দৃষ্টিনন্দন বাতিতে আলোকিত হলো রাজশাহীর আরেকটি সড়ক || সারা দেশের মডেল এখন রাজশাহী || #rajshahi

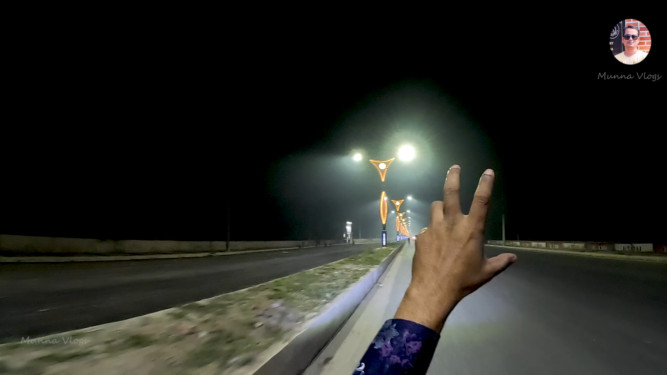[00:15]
একটু স্লো করি, উপর দিকে দুইটা লাইট দিয়েছে দুই পাশে, একটা একটা করে সিঙ্গেল,